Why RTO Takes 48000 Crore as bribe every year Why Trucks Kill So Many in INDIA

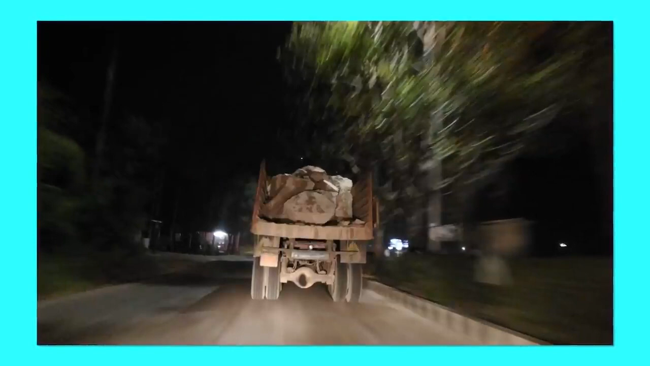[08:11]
इन बार्स को छोड़ो, हमारे देश के अंदर ट्रक्स की टेल लैंप भी काम नहीं करती है जिसकी वजह से रात में अक्सर कार्स खड़े ट्रक में घुस जाती हैं। इस वीडियो से एक बात समझ आती है कि ट्रक्स के साथ एक्सीडेंट होने पर जिन लोगों को पीटा जाता है वो तो छोटे गुनाहगार हैं,